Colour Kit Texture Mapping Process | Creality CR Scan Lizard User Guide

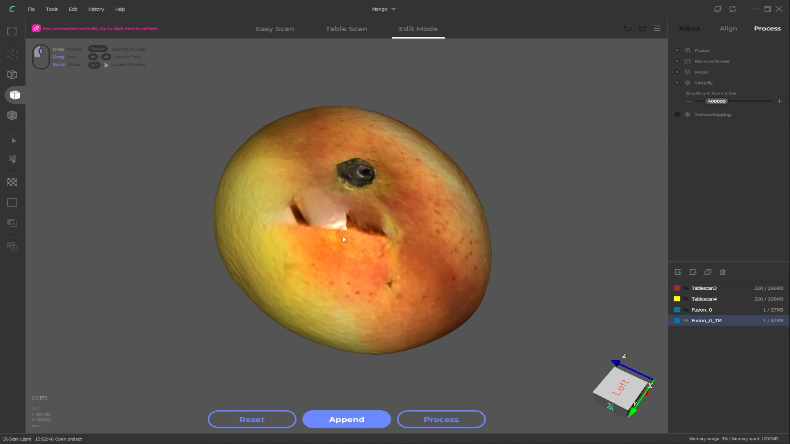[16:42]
stretching here and here but overall this was a pretty good result this was with two scans a fusion and then the textures applied
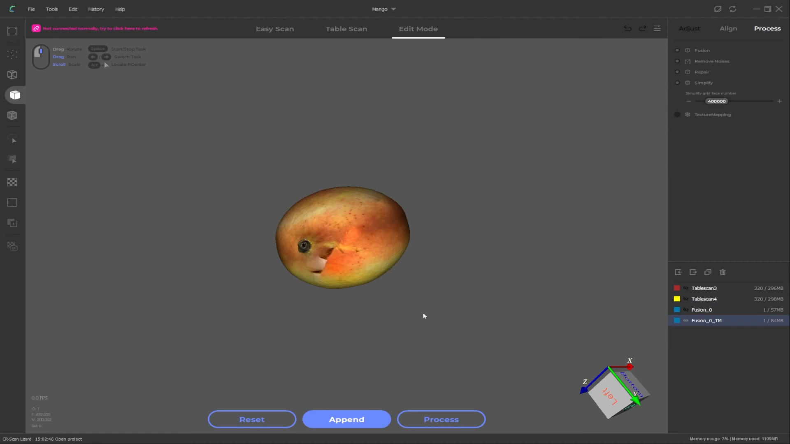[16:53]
I think in this case it took about 30 minutes to process and then one final example